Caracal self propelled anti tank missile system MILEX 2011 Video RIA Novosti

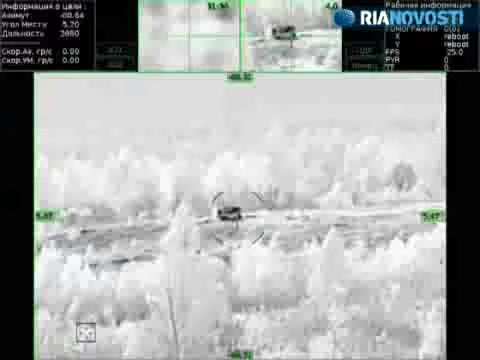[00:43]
And targeting alignment can be done automatically by laser guidance or manually.